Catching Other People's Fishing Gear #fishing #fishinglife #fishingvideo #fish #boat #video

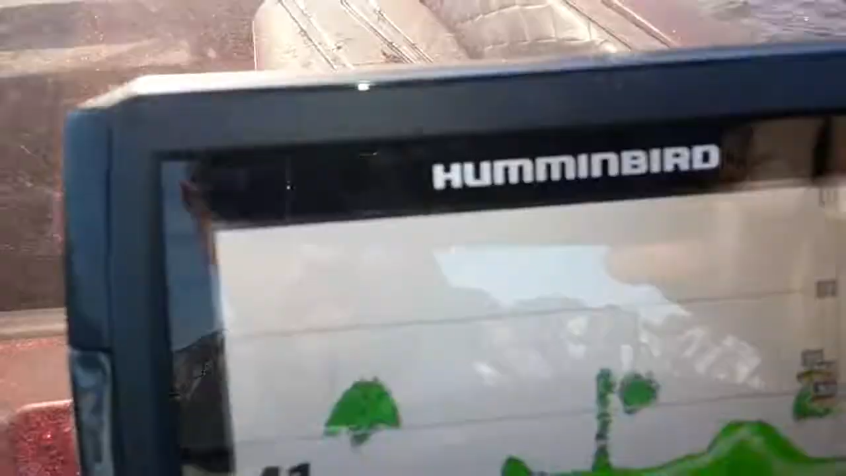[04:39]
Fish finder. Oh, there we go. There we go. We found the fish.
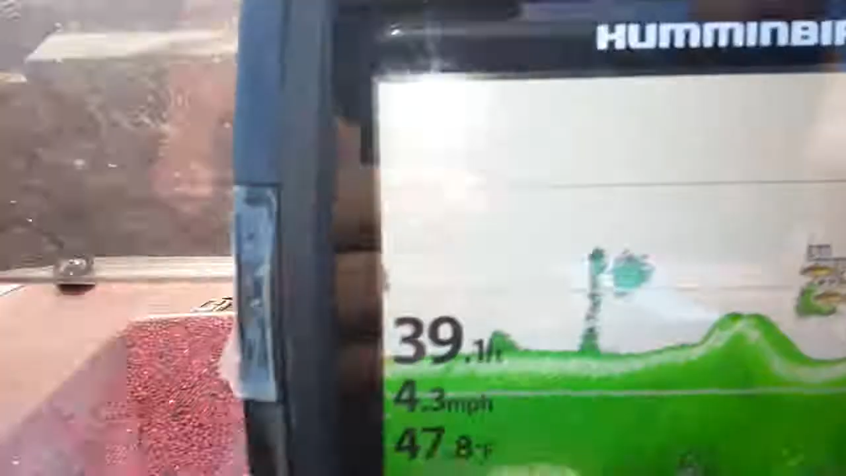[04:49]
On screen: depth 39.1 ft, water 47.8°F, speed 4.3 mph
All right, we're gonna switch over the trolling motor. Turn this one off. Oh, right down there in that pocket.
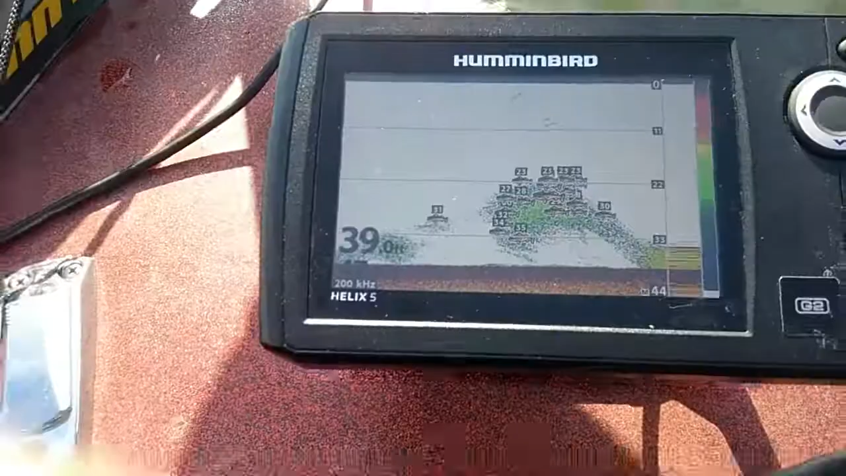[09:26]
On screen: depth 39.0 ft
Yep. Look at all these fish in my fish finder. And look how deep they are. I'm finding them.
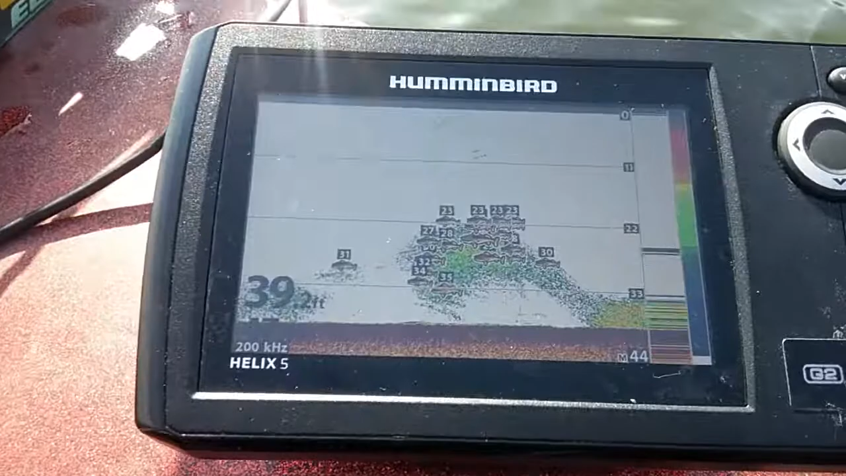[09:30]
On screen: depth 39.2 ft
I just can't get them to hit. I'm throwing crankbaits. I tried to wrap the X-Wrap.
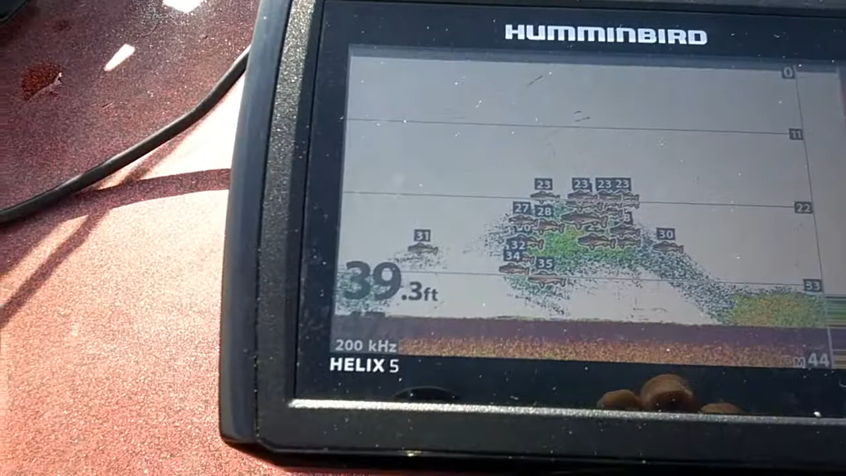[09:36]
On screen: depth 39.3 ft
Couldn't get a hit. And I'm trying a deep diving crankbait. But look at them all. Man, they're stacked down there.
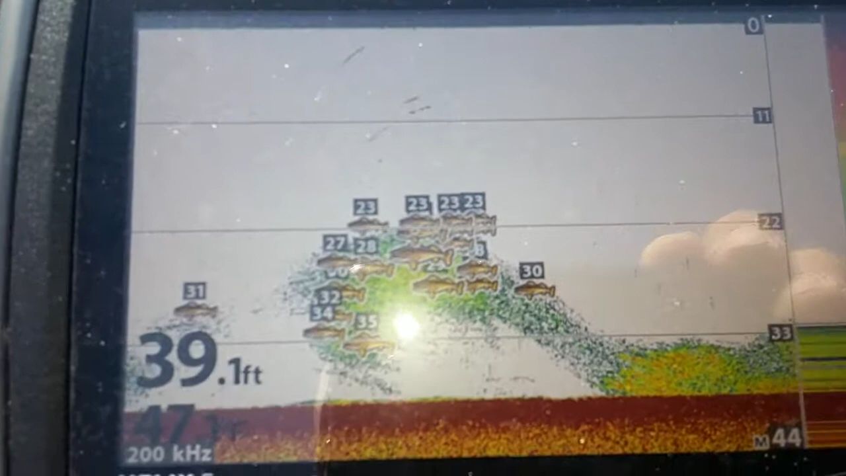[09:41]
On screen: depth 39.1 ft
I ran another guy, said he couldn't even find them. They're out in the middle of the lake down deep on the bottom.
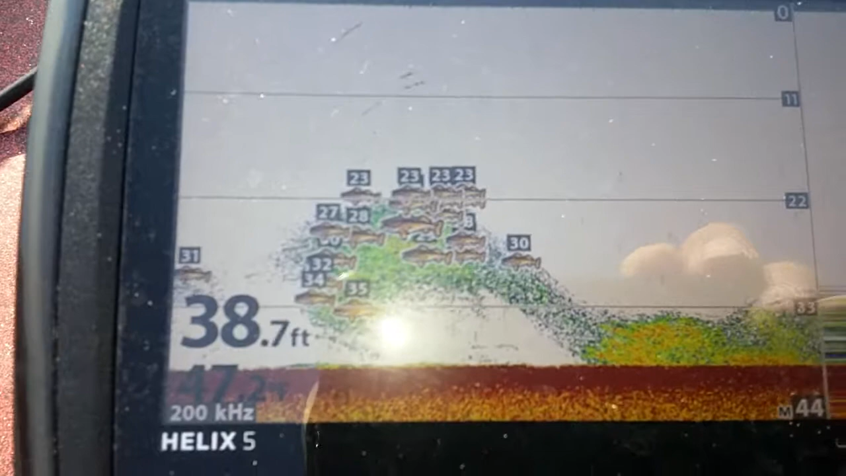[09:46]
On screen: depth 38.7 ft
Down there in the weed beds. It's where they are. It's just a matter of getting them to hit in your lure. Alright, stay tuned.